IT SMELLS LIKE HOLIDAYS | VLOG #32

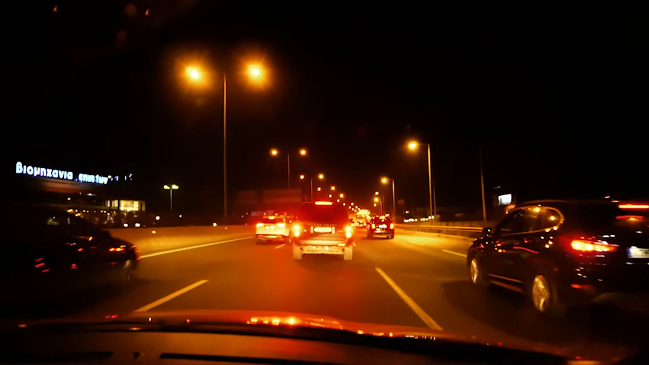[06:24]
Και εδώ στο... Άρχισε το γαμώτο. Η στιγμή που όλοι περιμέναμε. Τι εννοείς, φίλε? Μποτιλιάρισμα, ρε φίλε, Αθήνα.